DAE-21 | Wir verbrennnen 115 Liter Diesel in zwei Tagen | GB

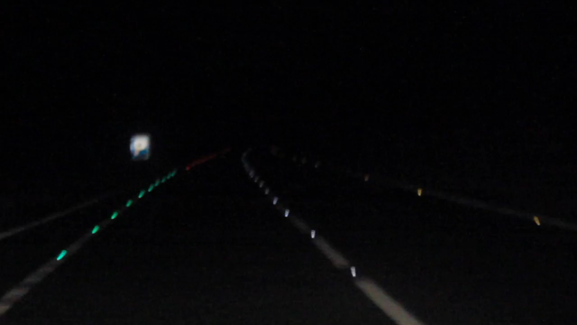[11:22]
Und das Verblüffende ist aber, wenn man sein eigenes Licht ausschaltet, sind die Markierungen weiterhin sichtbar.